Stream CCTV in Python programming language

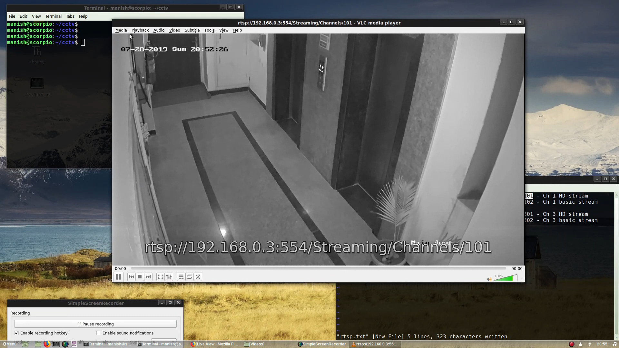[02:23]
coming out of channel 1 now let's try it try it with basic stream so I'll change this 101 to 102 and now you will see it just down to the basic
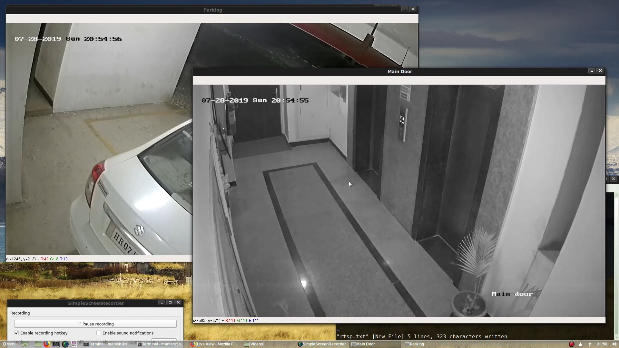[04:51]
main door stream lift lobby stream yeah now let's change it to basically non HD or the basic